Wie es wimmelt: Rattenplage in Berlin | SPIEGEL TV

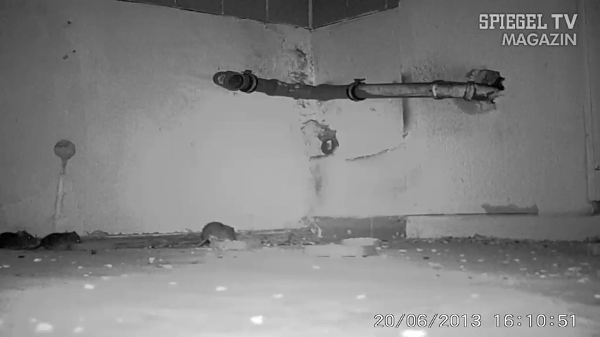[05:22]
Fressen in der Kanalisation, Nisten im Keller und den Zutritt in die Wohnstube ermöglichen alte Rohre. Bilder einer Überwachungskamera. Der Rattenbefall in der Unterwelt ist eindeutig.
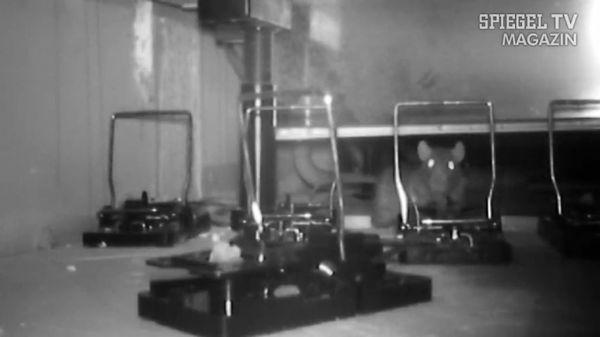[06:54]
Hier in dem konkreten Fall war das so, dass die Ratte wahrscheinlich mitgekriegt hat, wie ihre Brüder und Schwestern in solchen Schlagfallen getötet wurden.